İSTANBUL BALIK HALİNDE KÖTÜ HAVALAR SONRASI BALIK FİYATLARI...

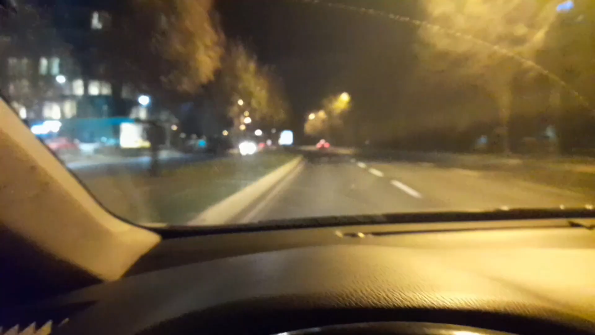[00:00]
iyi akşamlar arkadaşlar bugün cumartesi şu anda saat 1'e 10 var balık haline doğru gidiyorum şu an Ataköy sahil yolundayım buradan avcılara bağlanıp E5'e oradan da Gürpınar balık haline Merhaba hoşgeldin abi nasılsın iyi abi herkes gelip balık alabiliyor doğru mu herkes alır yani